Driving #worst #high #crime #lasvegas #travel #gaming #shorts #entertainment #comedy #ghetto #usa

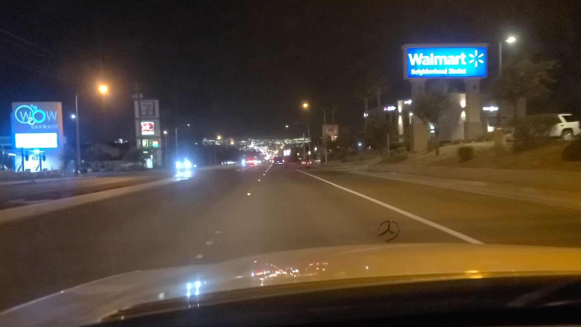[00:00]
Hey folks, welcome back. This is Vegas Don here on the Vegas Don channel, driving westbound on East Lake Mead Boulevard.
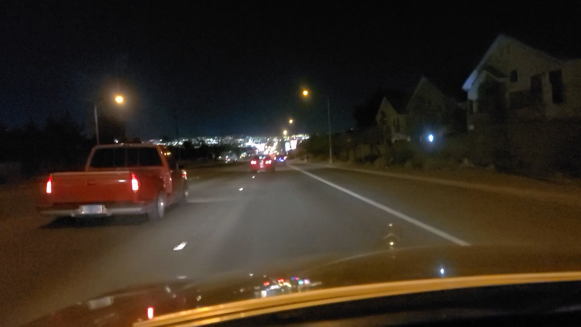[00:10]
Here in the eastern side of Las Vegas. It is about 60 degrees Fahrenheit. That's about 15 degrees Celsius. You can see timbers there. One of the local chains here with gaming and sports bar all in one.
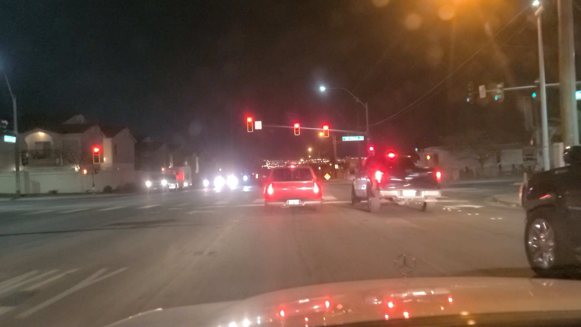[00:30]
An avid Raiders fan next to us there. And we finally got the green light here at Mount Hood. You can see some of the residences here that line East
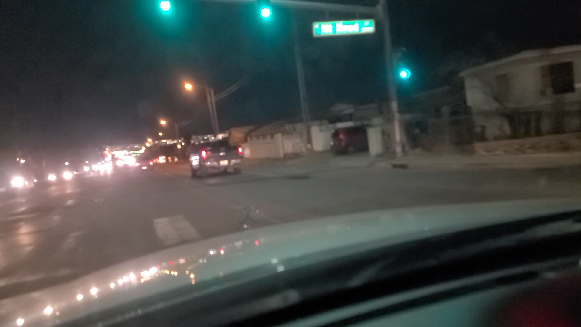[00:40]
Lake Mead Boulevard here on the east side of town. Just a reminder, please do like, follow, and subscribe to us on YouTube and on TikTok. It helps recommend us to other viewers on YouTube and TikTok. So please make your voices known and heard as we continue westbound. And we are approaching Sloan Lane. Let's see a storage place here on the left.
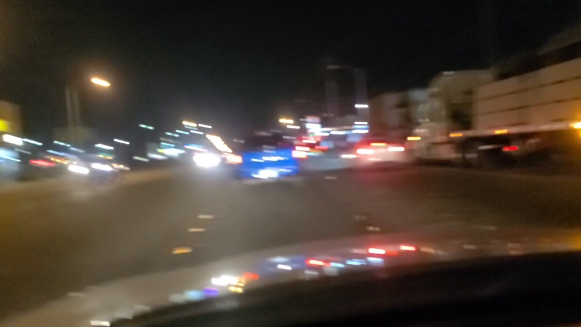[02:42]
Maybe even shooting up. You just don't know. I'm going to make this left here onto Nellis Boulevard. Super Pawn there. On the corner. And we finally got the green light here at Nellis Boulevard. I'm going to make the left turn here and go southbound on Nellis Boulevard. Just a reminder, please do like, follow, and subscribe to us on YouTube and on TikTok.
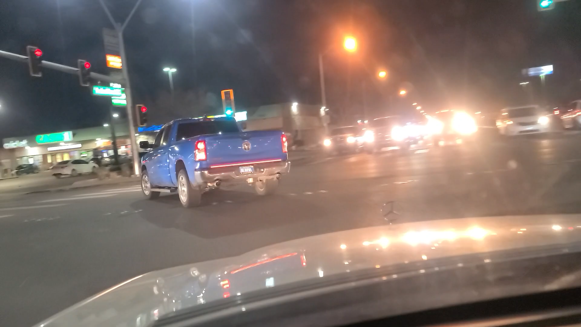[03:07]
It helps recommend us to other viewers on YouTube and TikTok. So please make your voices known and heard.
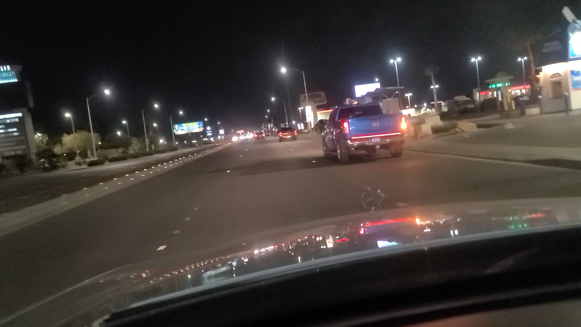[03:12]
Because we're on Nellis Boulevard here. Namesake for Nellis Air Force Base. Nellis, which is, uh, about two or three miles north of us right now. And Nellis terminates at Craig Road,
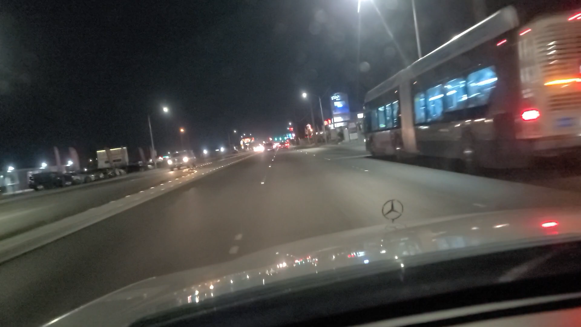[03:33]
which is pretty much one of the entrances to Nellis Air Force Base. You can see these red and blue lights flashing on the traffic light masts here around town. Supposed to be some deterrent to crime, but I'm not 100% sure that they're very successful at that endeavor. And we finally got the green light here at Owens Avenue. Proceeding southbound on Nellis Boulevard. Please do like, follow, and subscribe to us on YouTube and on TikTok. It helps recommend us to other viewers on YouTube and TikTok.
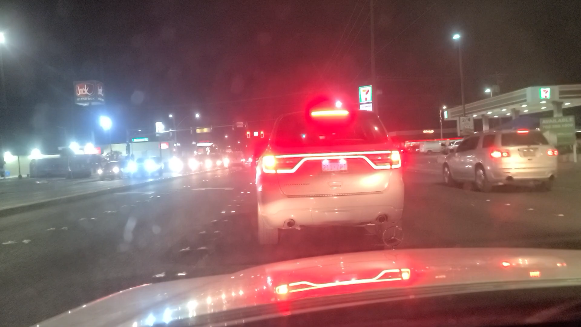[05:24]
But the one on the left side there, on the east side of Nellis, does not. That being the distinguishing feature for that one over there. Continuing southbound here on Nellis Boulevard. Big K there that is no longer in existence. It's just shuttered and, uh, awaiting a new owner. Kmart, of course, has gone the way of the Dodo Bird.
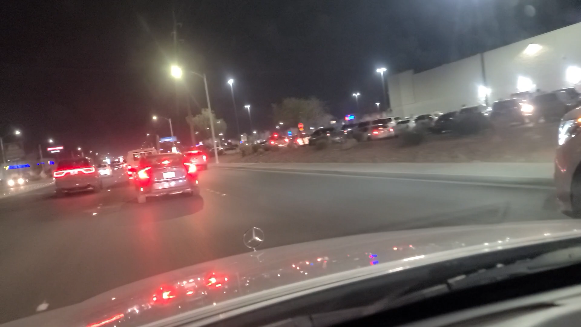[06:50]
We've got a van here that wants to change lanes. This type of thing happens all the time. As we come up to Buffet of Asia. One of the few buffet restaurants left here in town. Of course, all the casinos after the pandemic pretty much shut down all their, all their, uh, buffets. So, those are gone. I'm getting the right lane here.
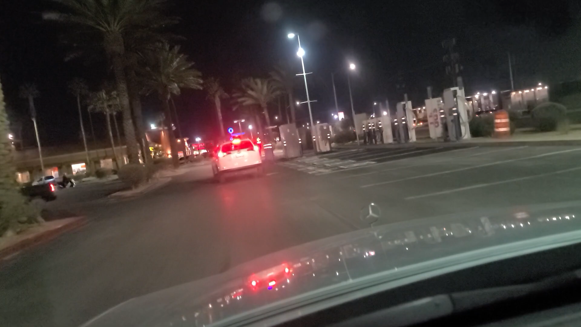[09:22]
There's, uh, PTs again. Harbor Freight's tools. Dollar Loan Center.